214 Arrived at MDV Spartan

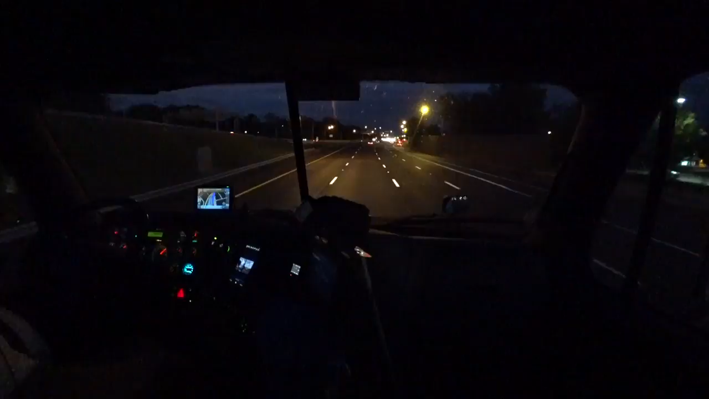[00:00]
Hello once again, greetings from Norfolk, Virginia. Local time is 6:52. We are down to 7 miles to our first drop of two. This is our first drop here. Local time is 6:53, 3.5 miles to our exit.
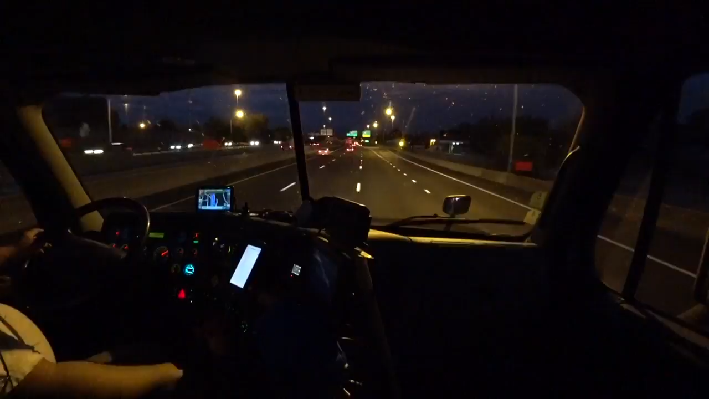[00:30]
Once again, today it is Monday, October 16, 2017. Outside temperature, according to Baby Blue, is 63 degrees. We are currently traveling on Interstate 64.
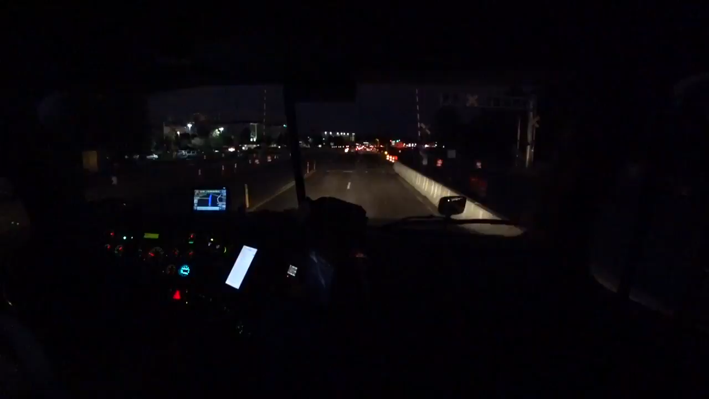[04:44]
All right, 1.4 miles there to the right. We got 3.1 miles to our final, our destination here. Now, would it be a great thing if you guys could see the GPS